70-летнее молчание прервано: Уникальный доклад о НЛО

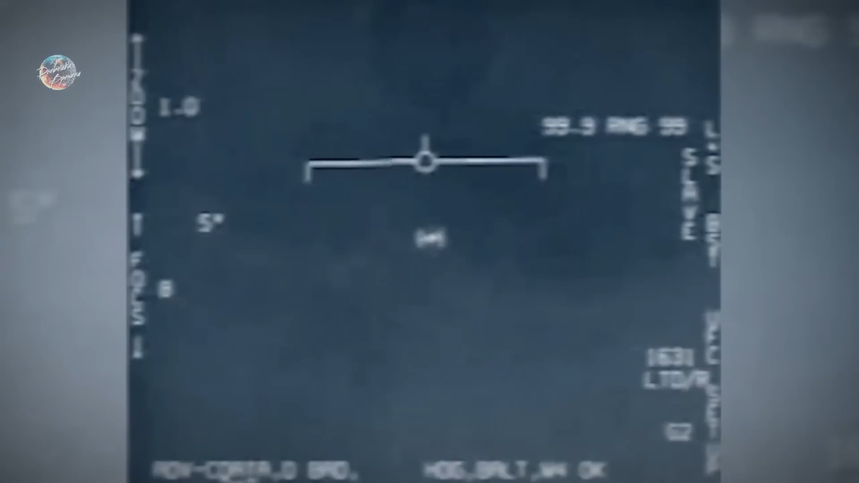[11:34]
Объект Совершенно гладкий Поэтому я назвал его Тик-Таком Он выглядел Как дрожа Тик-Так Без крыльев И средств создания тяги
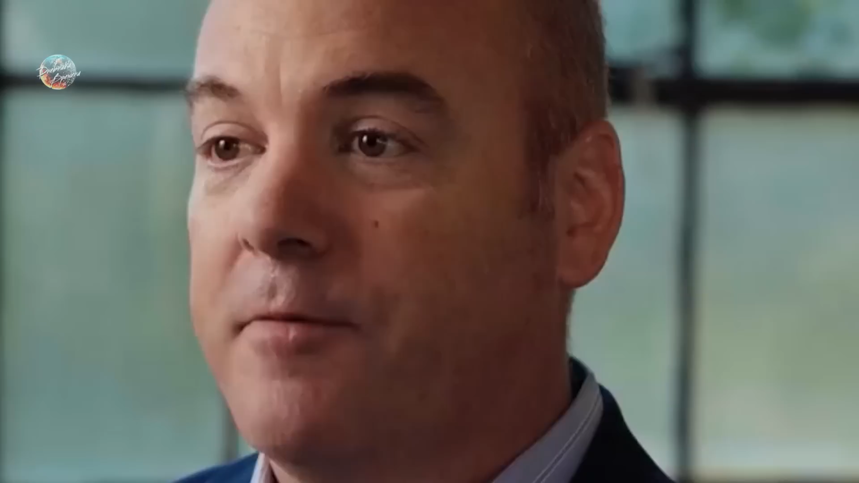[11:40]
Инфракрасная камера Засекает тепло И обычно На ней виден шлейф Выхлопных газов От самолета Но его не было Объект резко менял Высоту и скорость
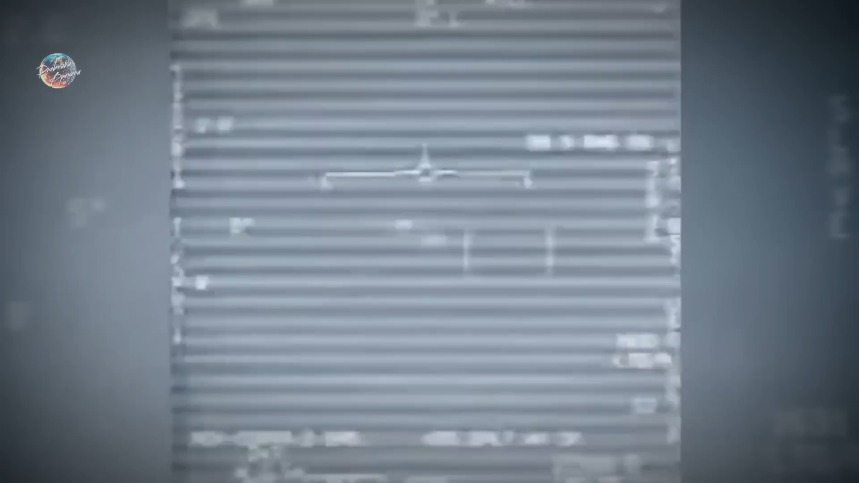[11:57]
Камера и радар Едва за ним поспевали И в конце концов Он внезапно
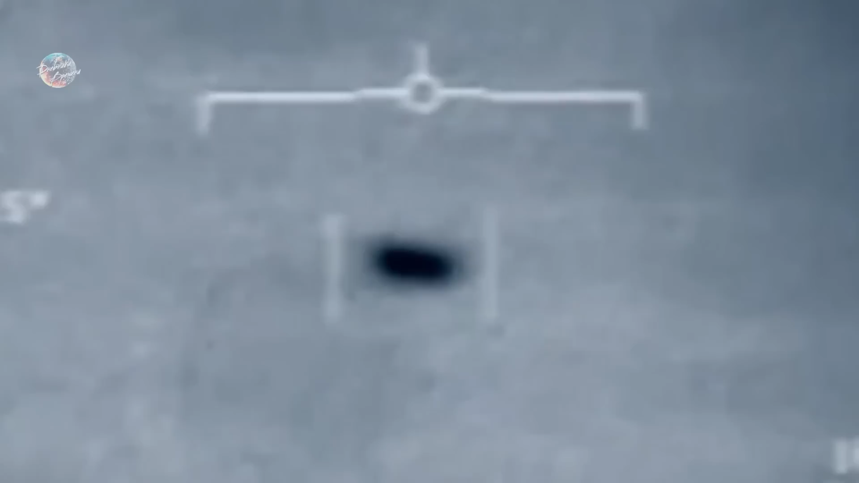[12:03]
Метнулся влево От кабины В
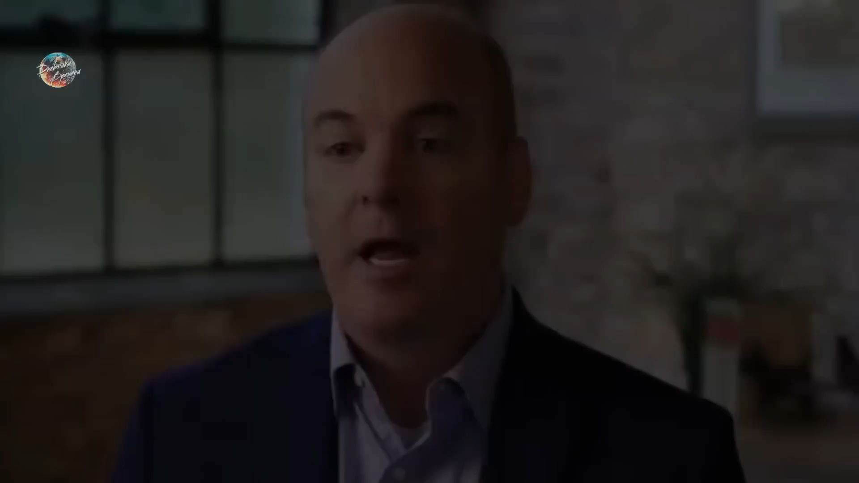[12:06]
этот момент Я удивился Что это было?
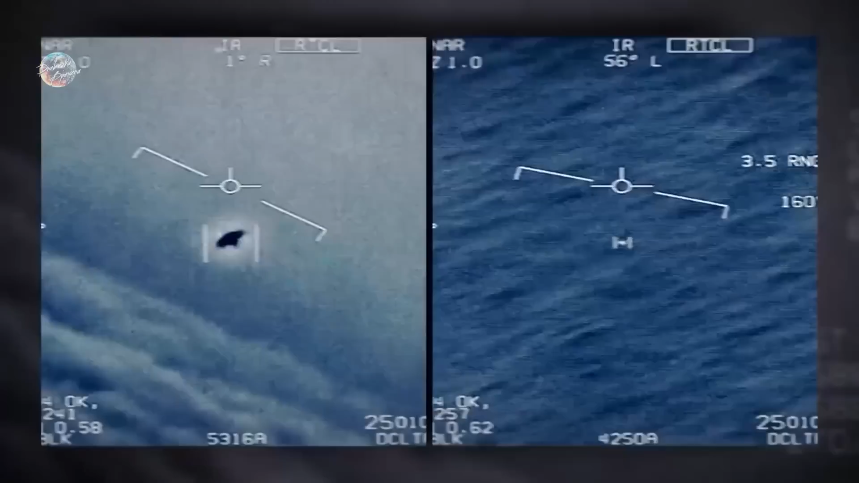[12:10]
Остальные два видео Которые Элизондо Показал коллегам Были не менее удивительными Они называются Подвес и быстролет Оба сняты Истребителями С авианосца Теодор Рузвельт У берегов
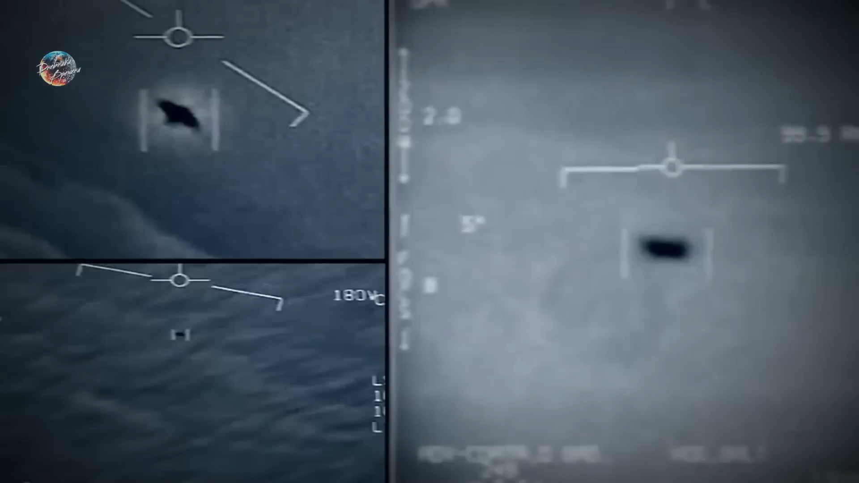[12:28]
Флориды В 2015 году На всех трех видео Видны объекты Отрицающие Известные законы
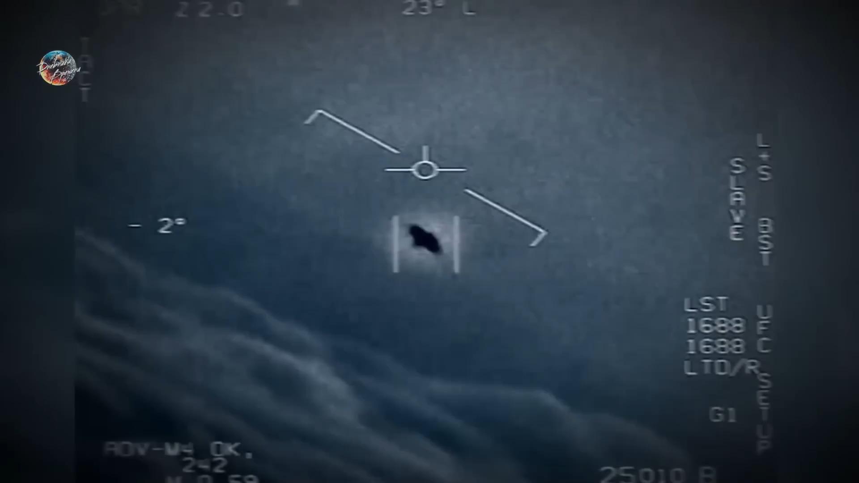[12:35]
физики Эти объекты Легко выписывают Зигзаги Отрицая Известные законы
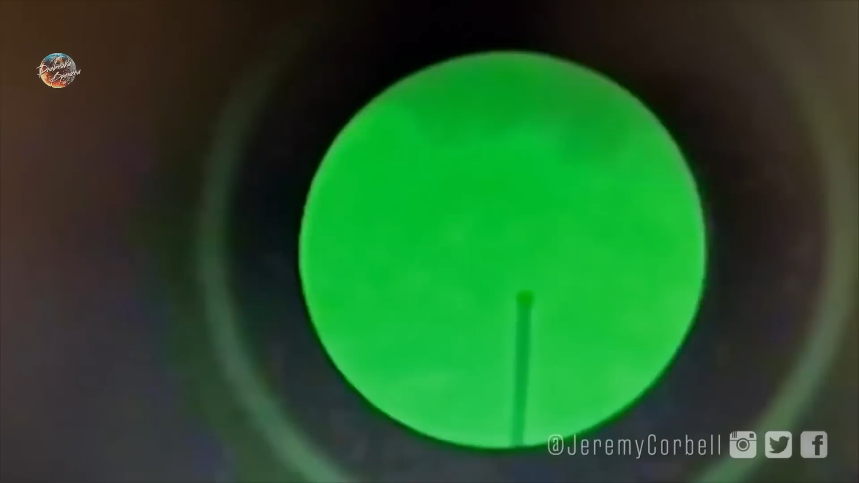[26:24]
Это были Видео И фотографии Оперативной Группы Пентагона
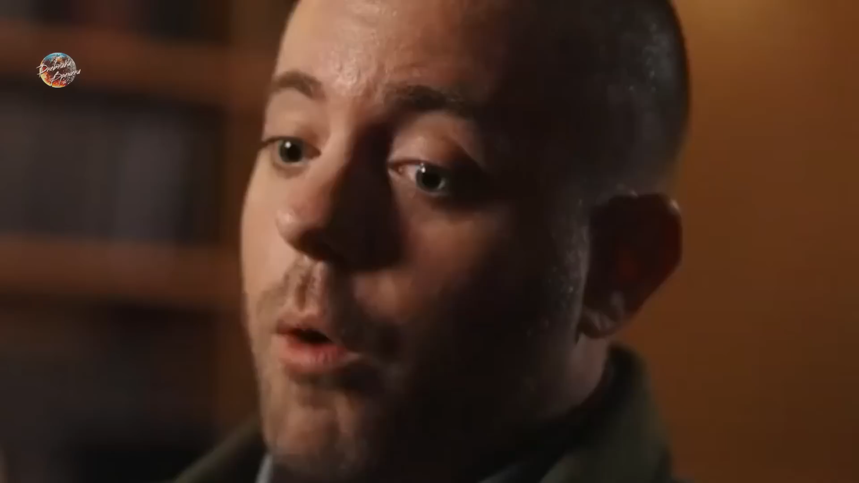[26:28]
По НАФ На одном Из снимков Виден Пирамидальный
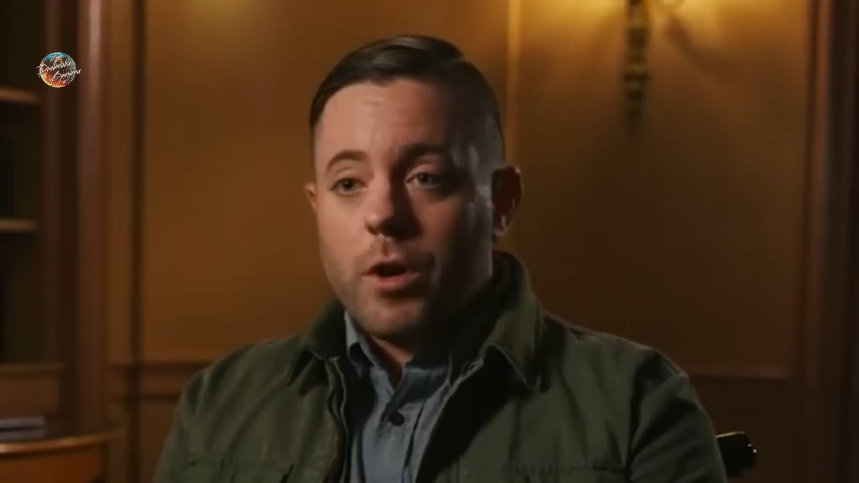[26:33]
Объект Зависший Над эсминцем Рассел Потом Выяснилось Что таких Объектов Не один А целый Рой
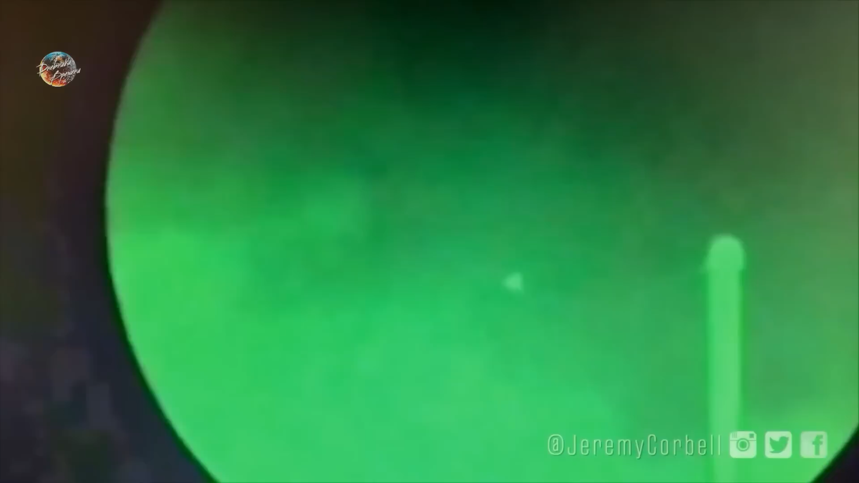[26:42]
Под определенным Углом Они Выглядят Треугольными Но на самом Деле Это пирамиды
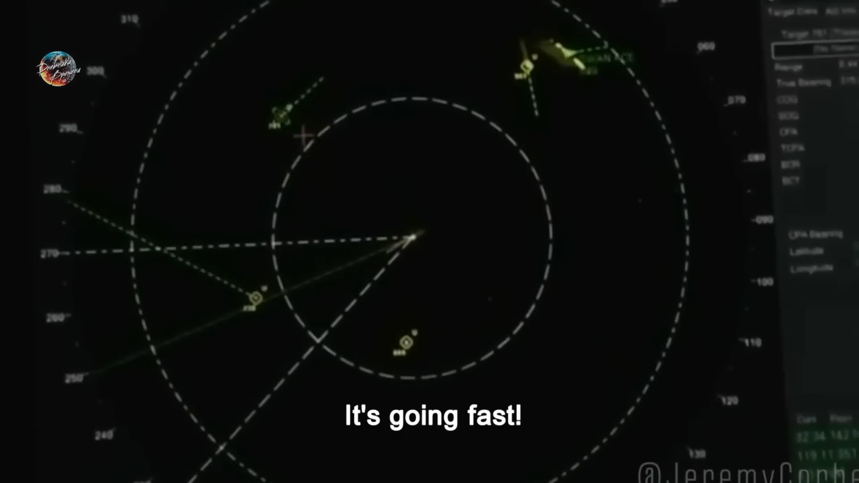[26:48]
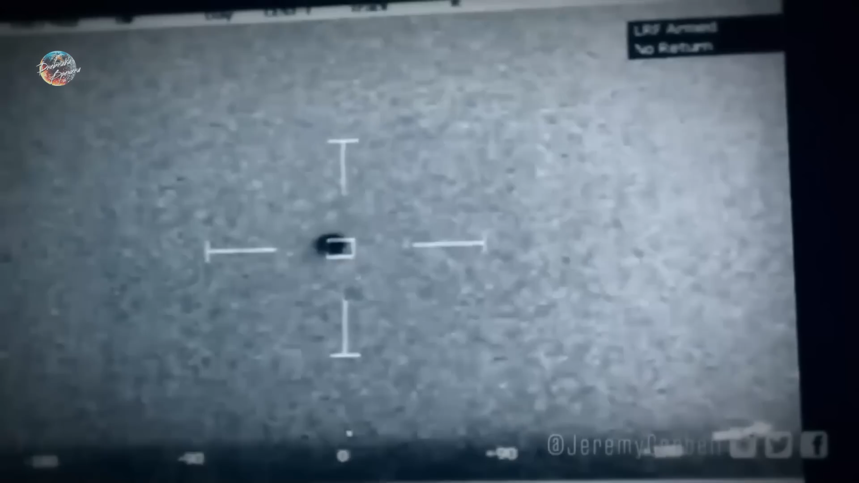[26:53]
Другие Видео Были Сняты На борту Прибрежного Боевого Корабля Амаха Входившего
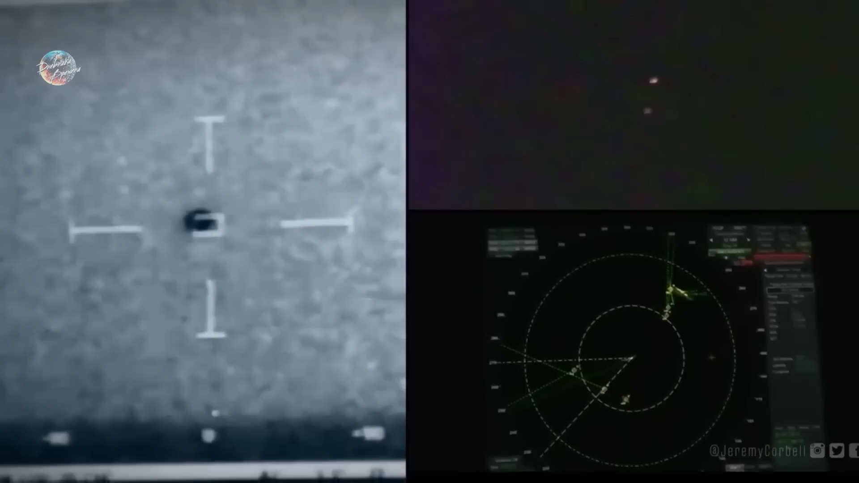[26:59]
В ту же Ударную Группу Что и Рассел Там Видео Не только Со смартфонов Но и с Инфракрасной Камерой И радиолокатора 138 узлов Вот это Скорость
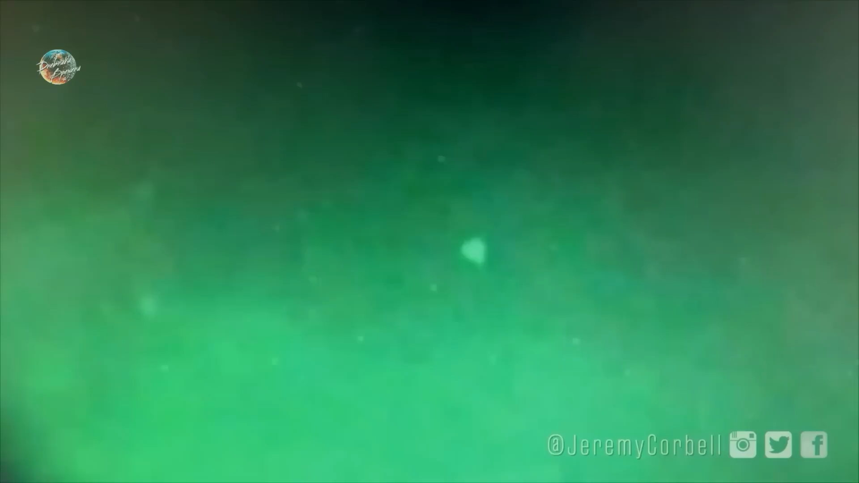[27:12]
Там Есть Кадры Снятые Инфракрасной Камерой И данные Из радаров
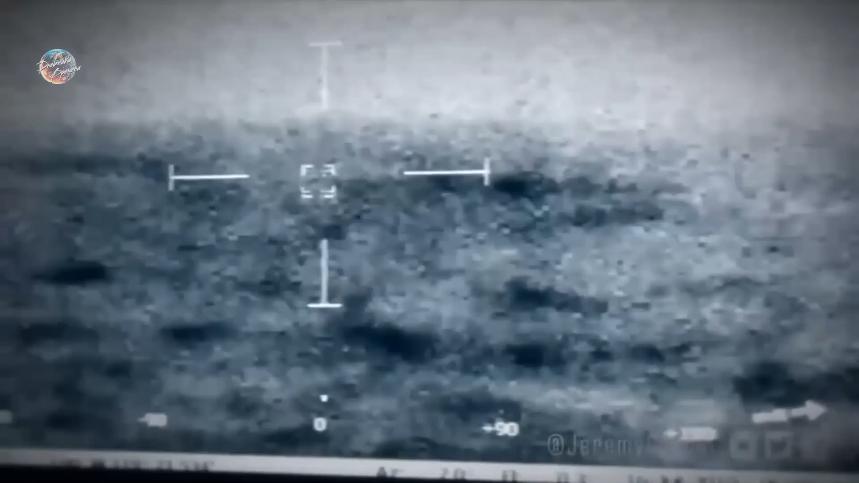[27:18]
Плюс Видео Которые Сняли Матросы Стоя На палубе Это Три Разных Типа Видеозаписей
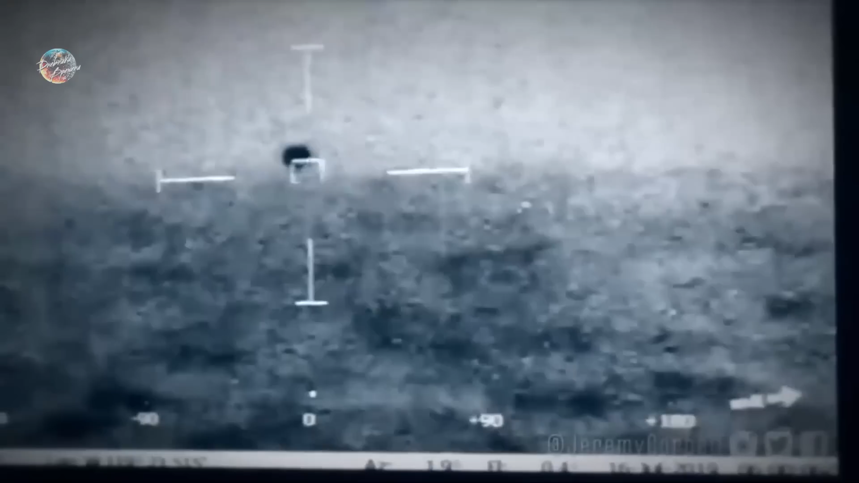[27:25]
На одном Видео Запечатлен Одиночный Объект Который Летит Над водой Затем
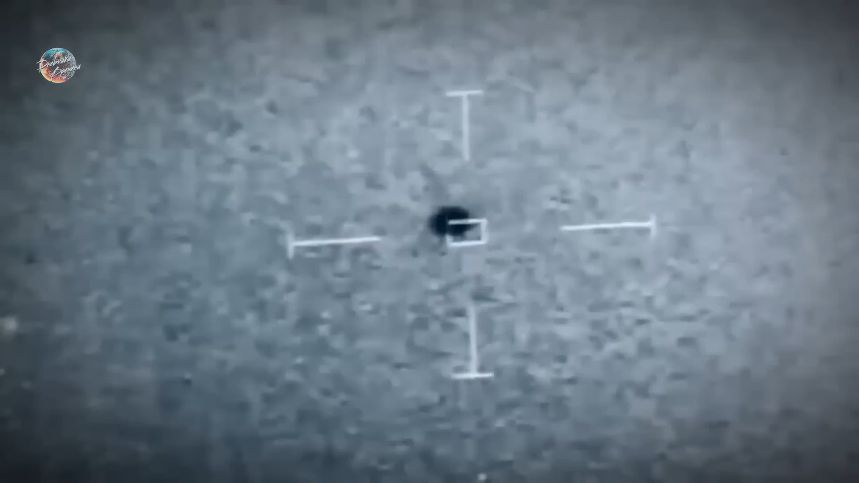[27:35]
Зависает Над ней И уходит Под волны Слышно Искреннее Удивление Персонала На посту Анализа Боевой Информации
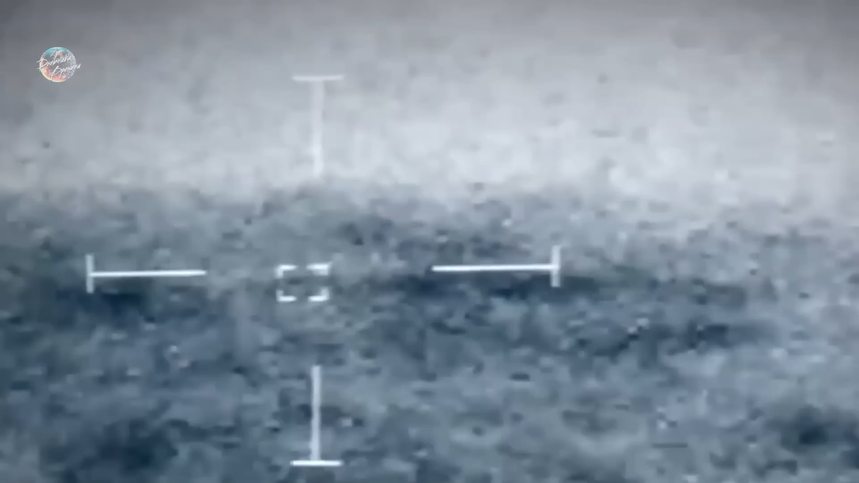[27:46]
Которые Видят Как он Скрылся Под водой Он Погрузился